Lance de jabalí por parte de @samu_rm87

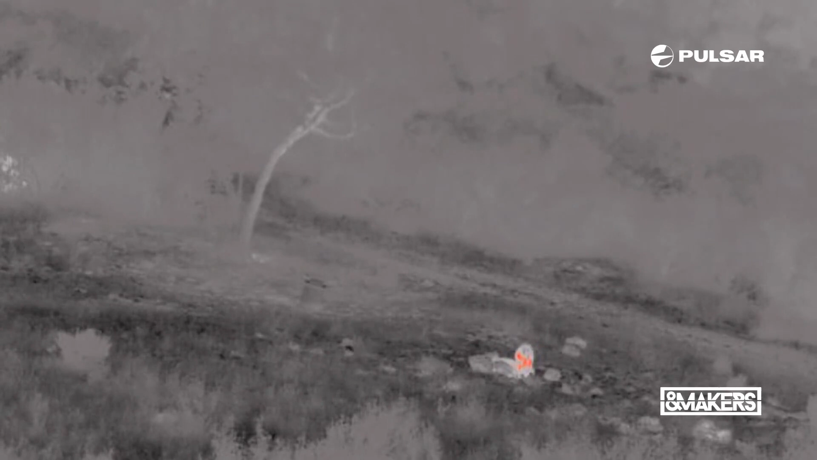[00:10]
apuntar bien y disparar en el momento preciso para conseguir este trofeo de jabalí que ha estado rondando toda la noche alrededor del puesto.
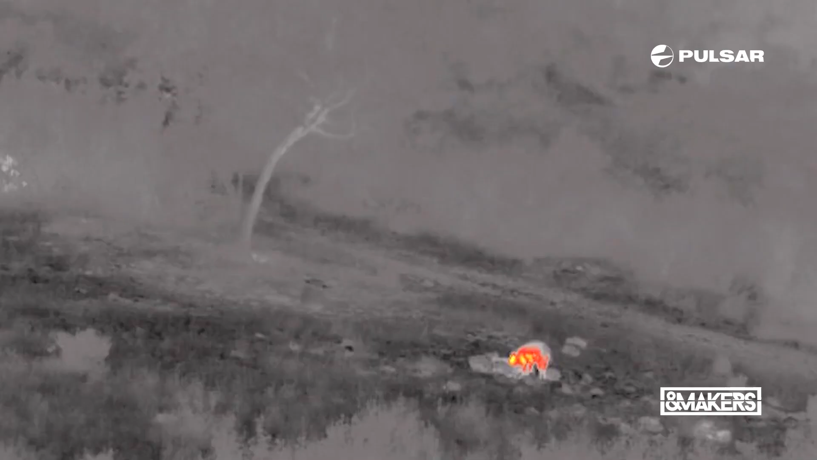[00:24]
Ahora se ha quedado, está ahí.